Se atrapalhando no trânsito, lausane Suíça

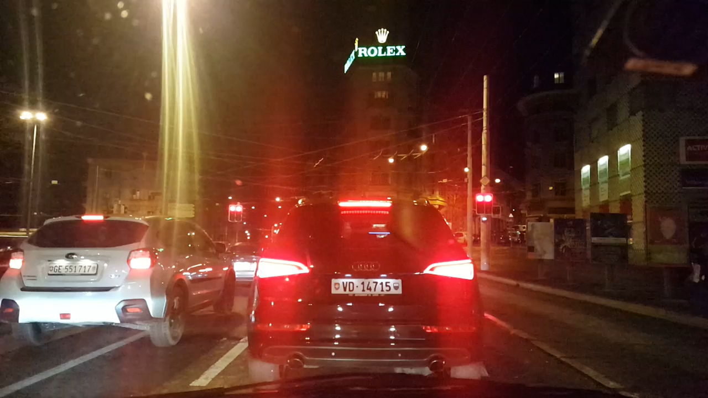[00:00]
Boa noite, boa noite pessoal Segunda-feira hoje, dia 4 de janeiro de 2016 2016, 2016 Eu tô errando esse dano, só falando 2015
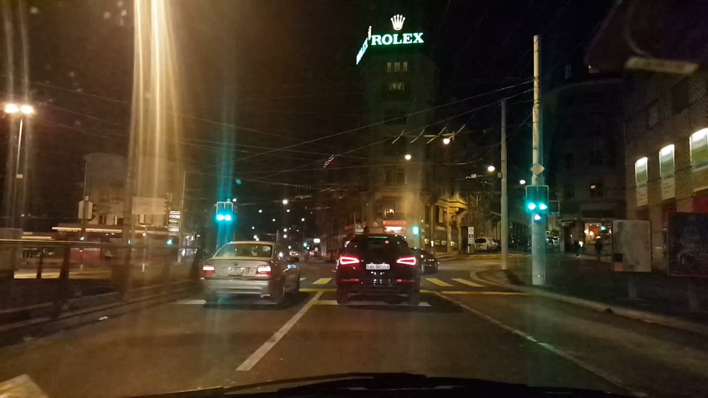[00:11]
Deixa eu ver aqui se eu tô certinho Tô aqui no centro de Lousânia, na Suíça, na Europa
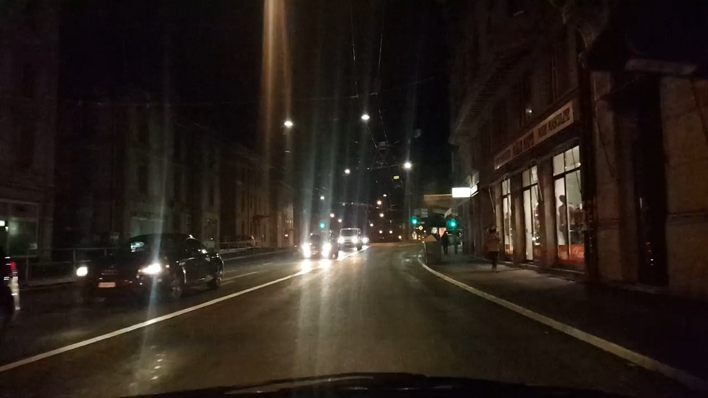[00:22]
Resolvendo umas coisinhas aí E agora eu tô indo pra casa Aqui que eu entrei na contramão ontem, eu acho que Olha lá, eu fui por lá Era pra vir pra aqui, eu fui por lá, o GPS me tocou horror na cabeça Tô com dois GPS,
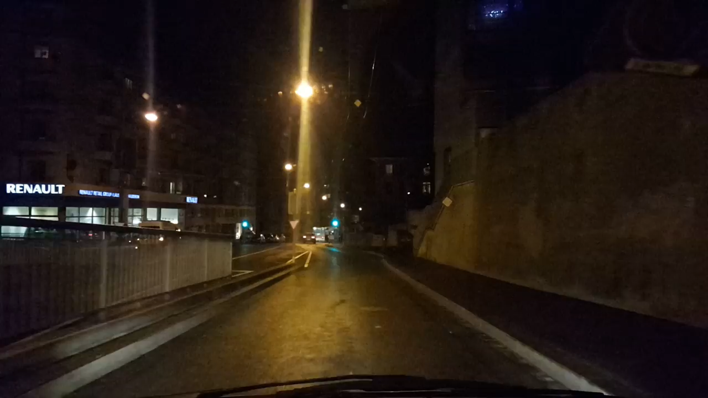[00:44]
o outro dá ataque Quase morre a mulher do GPS quando ela vem Fala
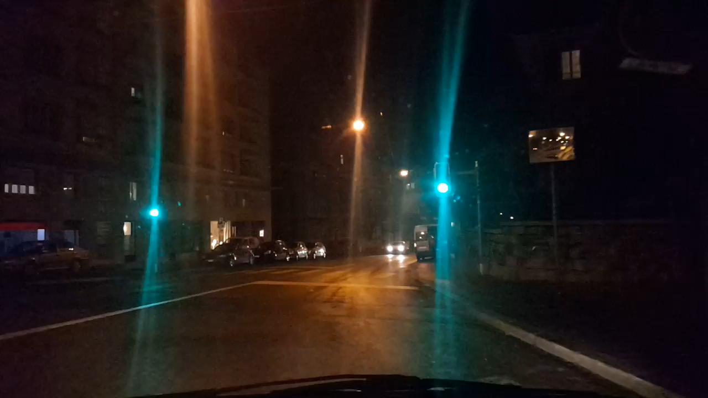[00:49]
A temperatura não tá tão baixa, tá uma temperatura de 7 graus Aí os troller aí Ainda tô me habituando nessas faixas de sinalização horizontal Muda muito,
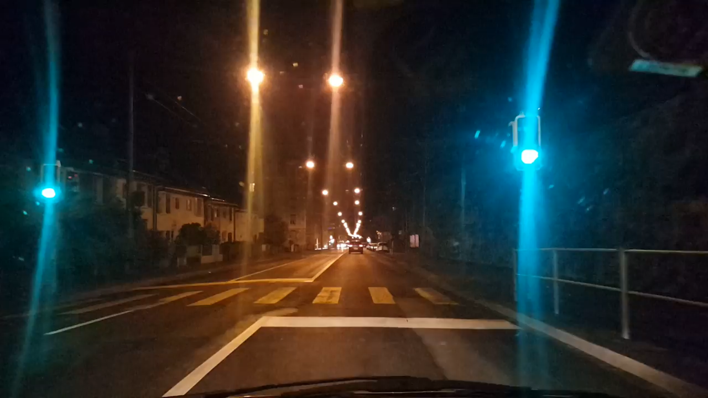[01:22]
uma hora é faixa de ônibus, outra hora é faixa disso aqui O GPS fica enchendo o saco toda hora, falando que é pra ir pra cá Pra lá, pra lá, tem hora que a mulher do GPS quase dá um derrame no coração Mas tamo indo
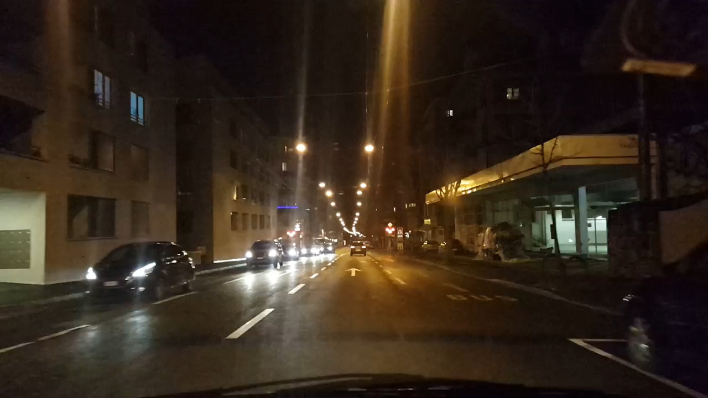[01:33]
As cagadas que eu faço aqui É que o problema é que a gente não tá no Brasil não, não dá pra fazer cagada não, viu Aqui já são 19 horas e 38 minutos
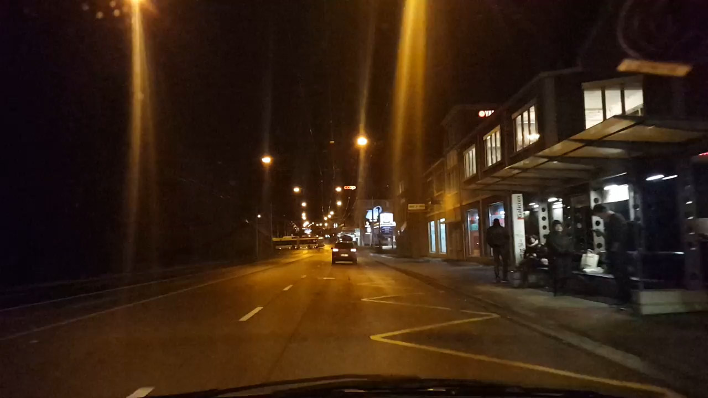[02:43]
Quase não tem trânsito O horário já tá tudo Essas porra dessas faixas aí, ó Esse sinalheiro aí que atrapalha a gente
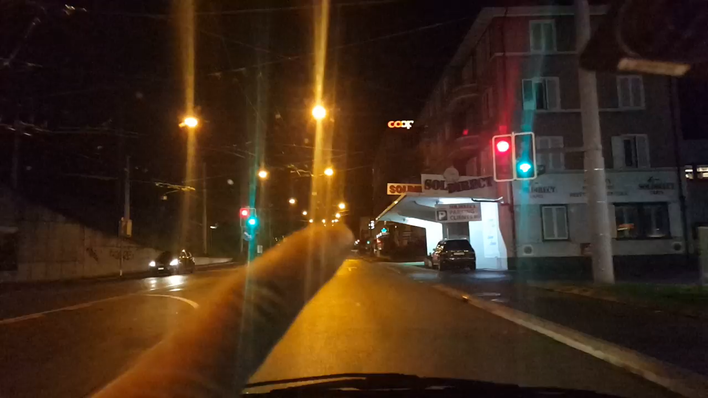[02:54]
Tem hora que é dois, três sinalheiros em uma placa só A gente não tá acostumado com isso no Brasil Então tem hora que você vê lá vermelho Você não sabe se é pra Aquela flechinha do meio lá,
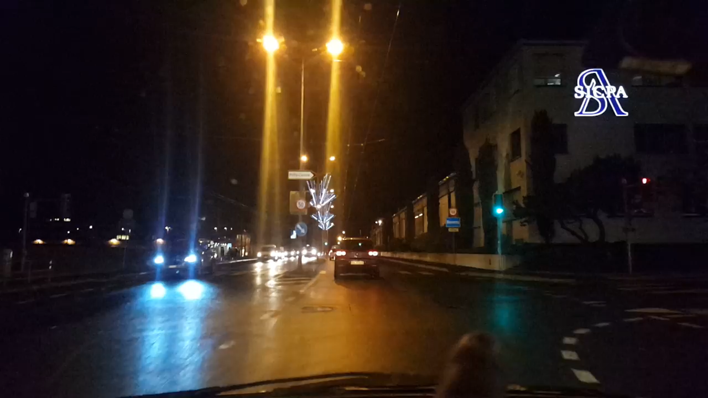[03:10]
ó Você quase não enxerga Você só enxerga quando tá em cima
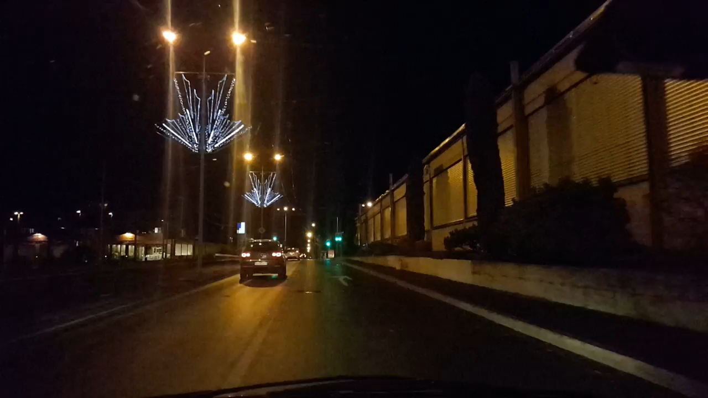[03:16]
Porque daí você fica lá Você vê o sinalheiro lá Você não sabe se é o sinalheiro Se a seta é pra ir, se é pra parar, se é pra voltar Daí você fica perdido, entendeu? É muito Às vezes tem Três setas num mesmo sinalheiro Aí você é a gente que não tá acostumado Você vê lá, tá vermelho Mas de repente tá vermelho Só pra quem vai virar pra esquerda E pra quem vai reto, tá verde De repente pra quem vai reto, tá vermelho E pra quem vira,